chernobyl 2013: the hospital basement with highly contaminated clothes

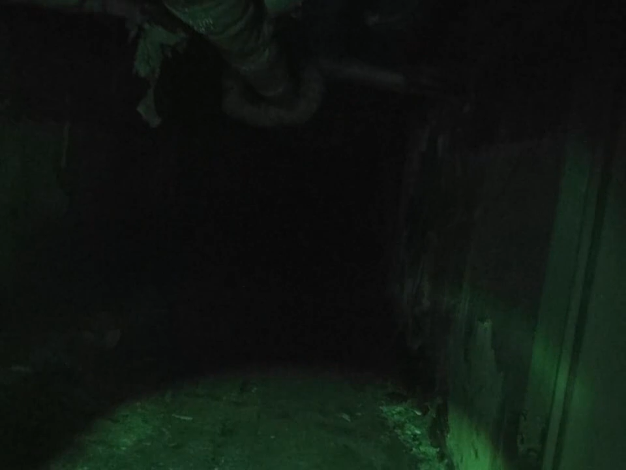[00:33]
but as we move further into the hospital's basement, we will soon be picking up much higher radiation levels from these spots of where the gear has been dropped. Just listen to the clicks.
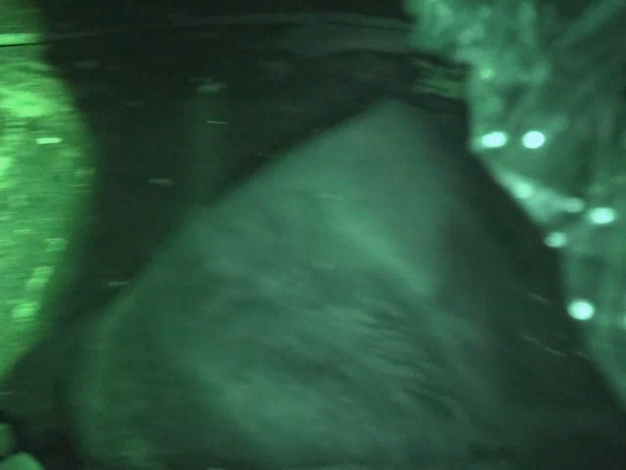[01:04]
Okay, getting 30 counts per second on the probe. You can see gear, almost like clothing, distributed all over the floor here.
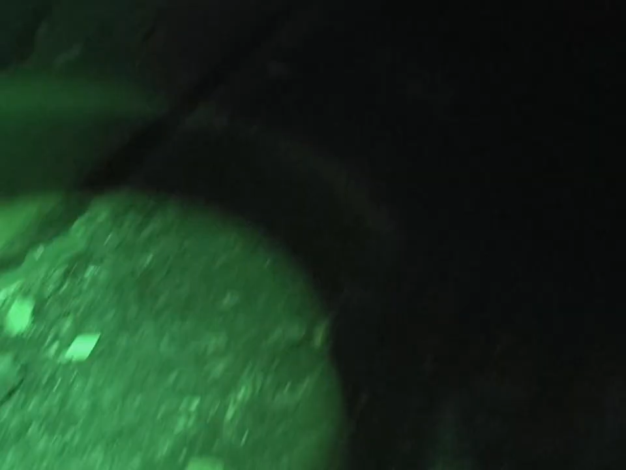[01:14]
There's a boot from a firefighter there.
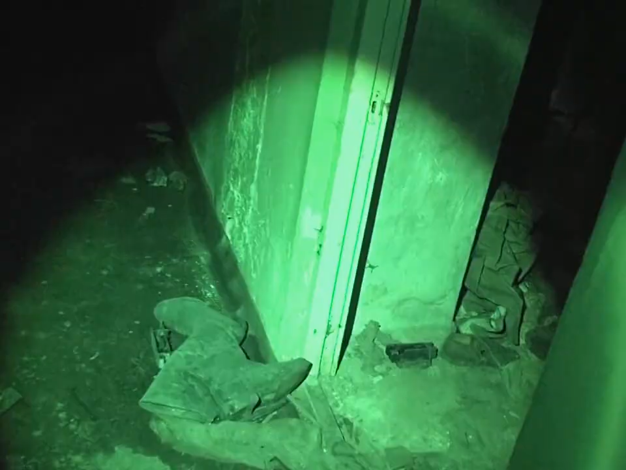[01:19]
And this room is entirely full of contaminated clothing.
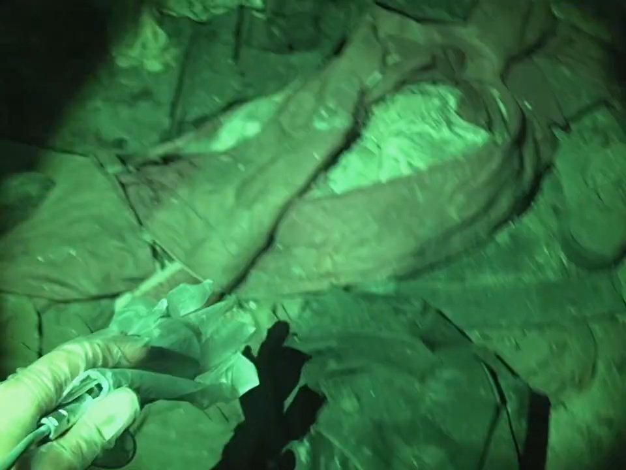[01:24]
I was getting intense readings, as you can hear. Lots and lots of counts.
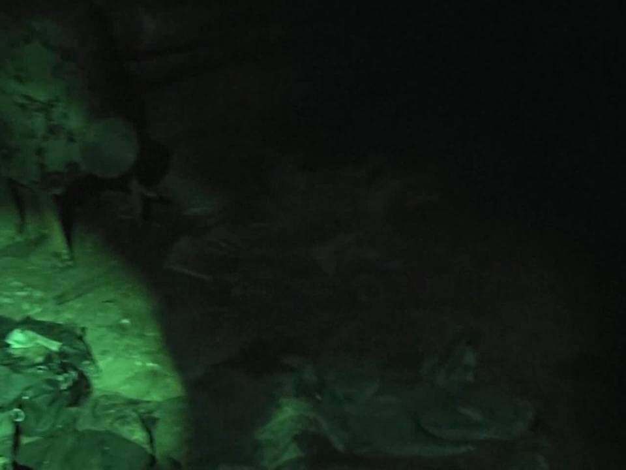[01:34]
All the devices I had with my Yara are in allow mode. You can hear the beeps and clicks and everything.
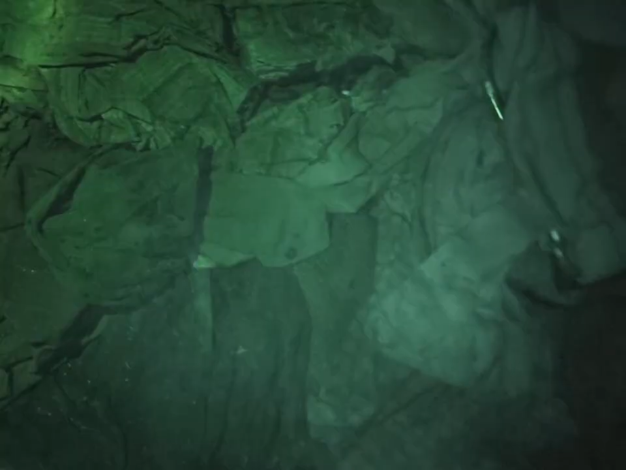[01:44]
It's like a huge spot of uniform high-level contamination.
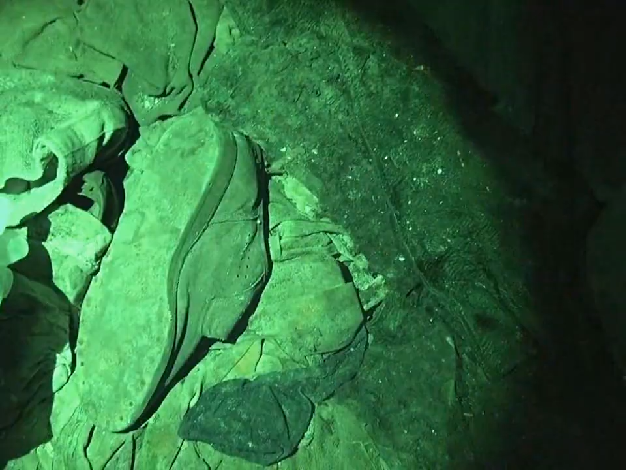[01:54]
You can see I'm measuring the soles of the shoes here.
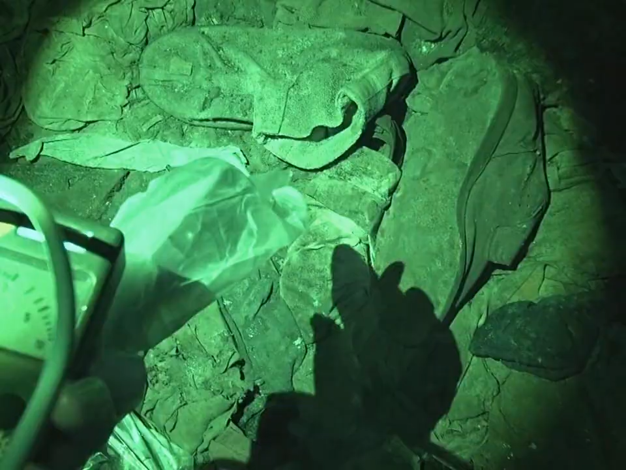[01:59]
Now I'm getting readings in kilocounts per second, so thousands of counts per second. Now I'm gonna use the gamma scout. You can see it's 600 microsievert per hour,
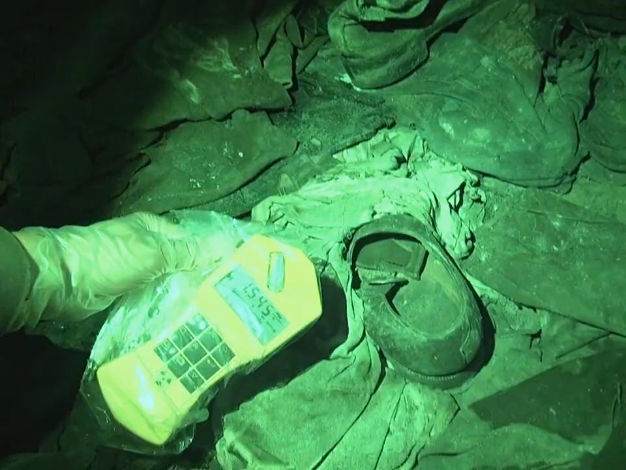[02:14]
but as I was just holding it above the floor a second ago, you can see it adjusts to 1.6 millisievert per hour, saying overflow.
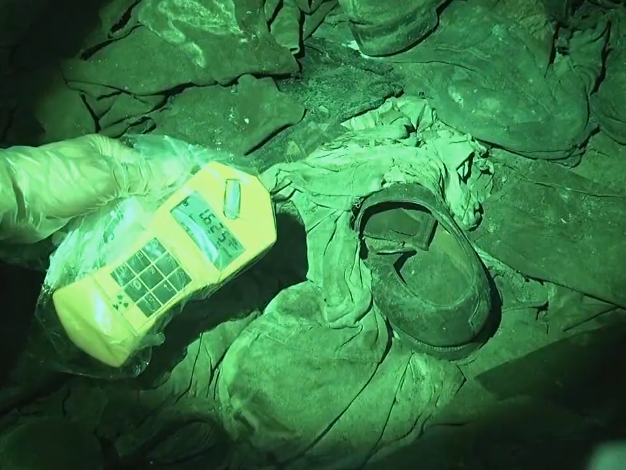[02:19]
And using the automass without the probe, it actually shows an energy compensated gamma only reading. You can see it currently displays like 600-700 microsievert per hour.
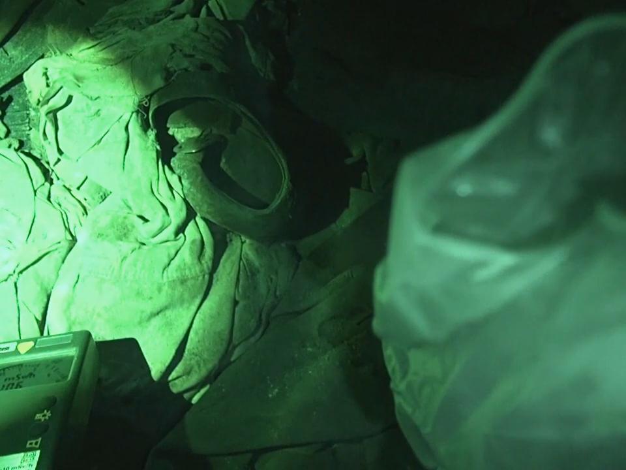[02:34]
So as I bring it more close to the floor or to the clothes, you can see we're getting over 1 millisievert per hour as uniform contamination all over on that clothing.
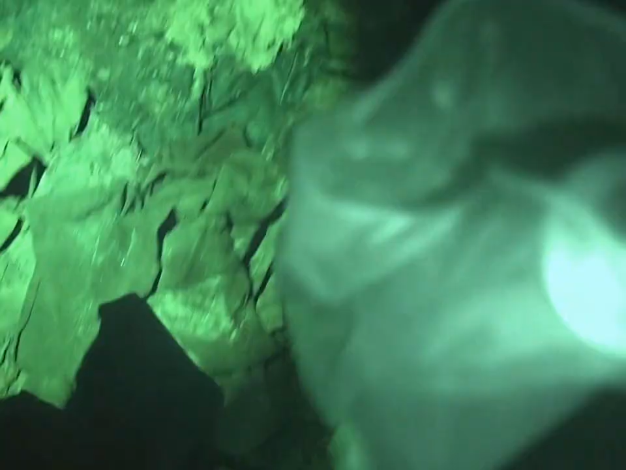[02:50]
I was getting some readings from like a fuel fragment before, but those are just little point sources. Here it's the entire floor, everything you can see here,